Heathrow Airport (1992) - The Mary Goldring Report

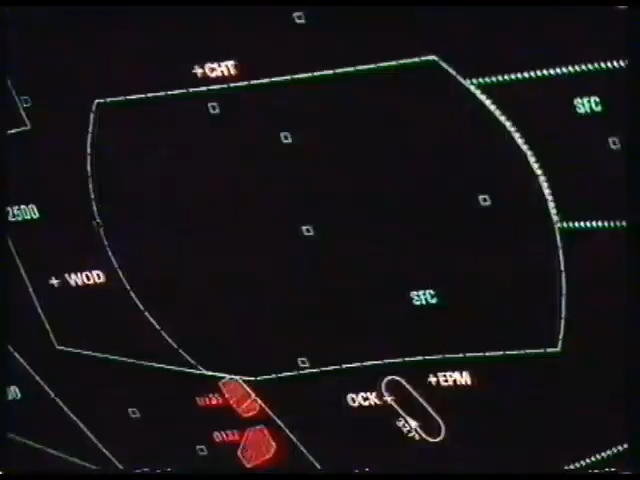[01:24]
There are four holding beacons round London where the jets queue You can't escape queues to come into Heathrow
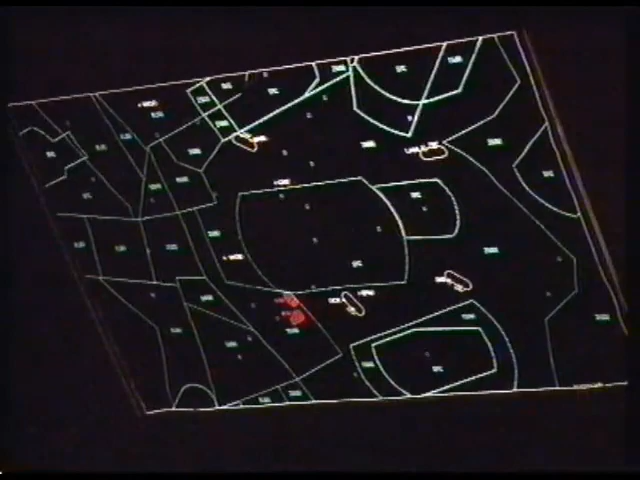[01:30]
That's the London area Every blip a jet I can remember when that was all you saw Talked to a pilot and guessed which blip was his jet
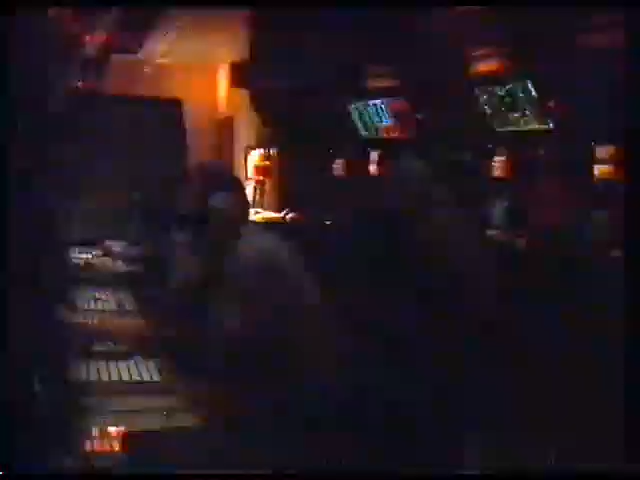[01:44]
Speak softly or you'll split his eardrums
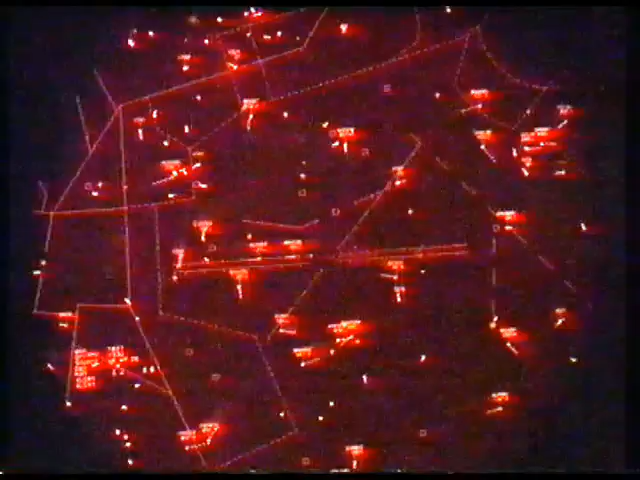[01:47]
Now the jets have identity tags Parallel lines of